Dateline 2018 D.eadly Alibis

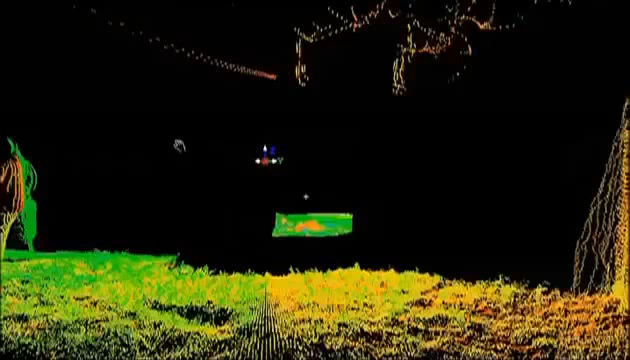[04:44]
This gives the follow-up detectives the
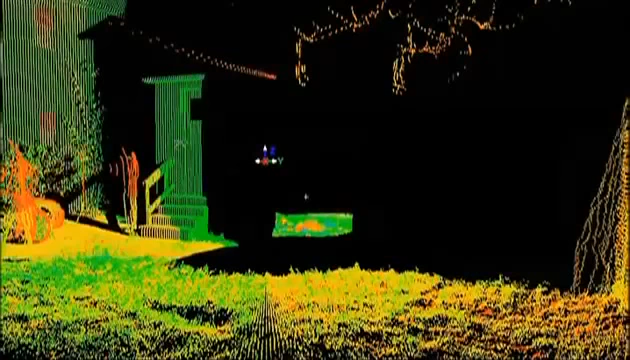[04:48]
opportunity to go back during their investigation and reevaluate different aspects of the scene.
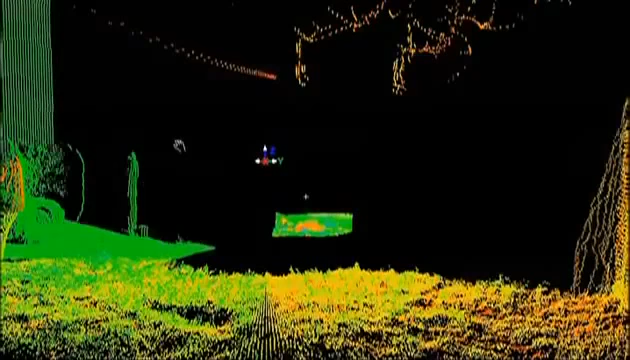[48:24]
follow-up detectives the opportunity to go back during their investigation and reevaluate different aspects of the scene